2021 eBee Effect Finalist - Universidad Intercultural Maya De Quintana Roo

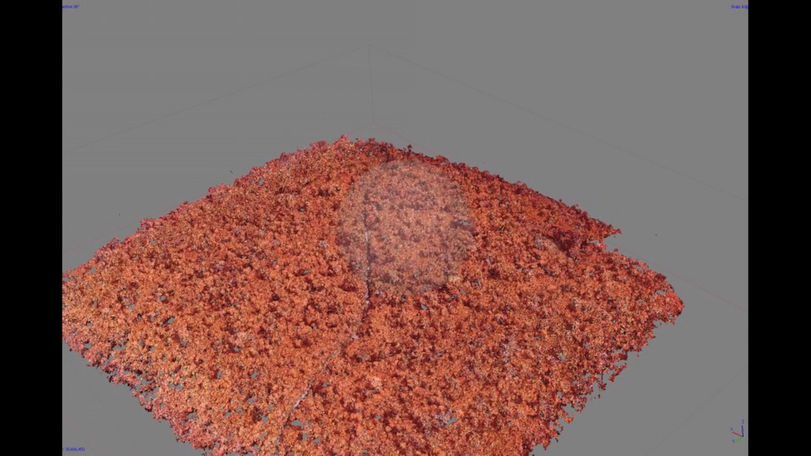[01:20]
We use Cloud Compare for the analysis of the point clouds and the SNAP program for the multi-spectral analysis of data obtained with EB-AG and Sentinel-1 and 2 images.